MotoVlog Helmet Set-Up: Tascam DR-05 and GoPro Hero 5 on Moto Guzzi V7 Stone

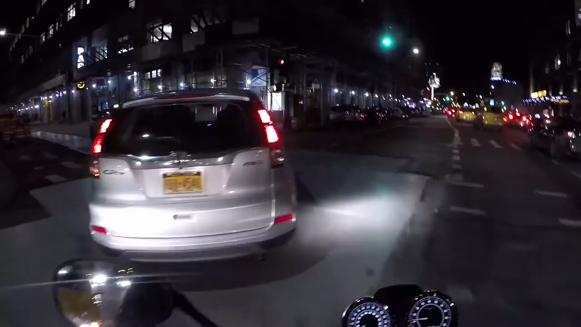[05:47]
Oh, nice. Metal panels and ice. Shit.
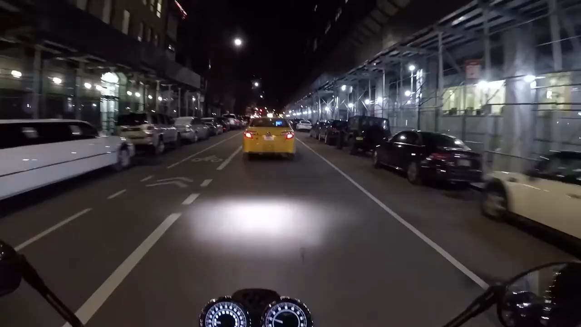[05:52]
Another slow driver. Thank you. Well, this is boring. Can't even go fast enough to see if there's any wind noise or have the new mic sounds. Just me sitting behind taxi cabs. Look both ways. Look both ways. Thank you. Oh, now the bus wants to get over here. So, you know, just my theory. Be improved again. Whatever lane I pick is the wrong one.
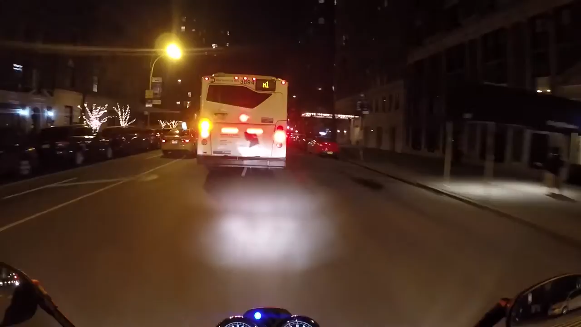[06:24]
That is town. Oh, what do you want it? Easy, buddy. Easy.
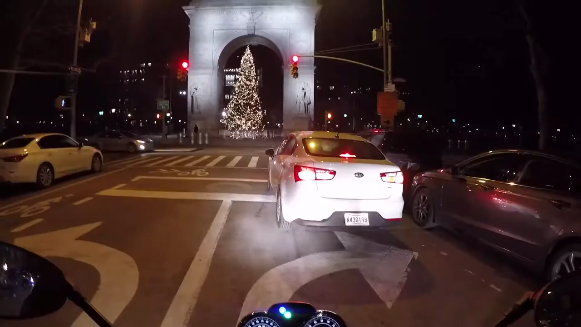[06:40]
Well, the tree looks nice. Stanford White, I think is the man who built the Washington Square Arch. Arch. Arch.